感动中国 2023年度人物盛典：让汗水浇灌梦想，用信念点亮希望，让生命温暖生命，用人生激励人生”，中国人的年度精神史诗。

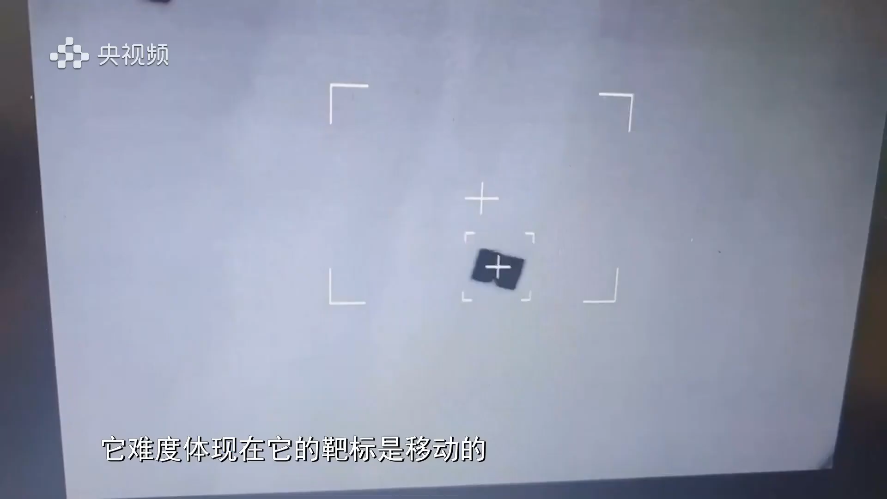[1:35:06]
相对于地面来说，它难度体现在它的这个靶标是移动的。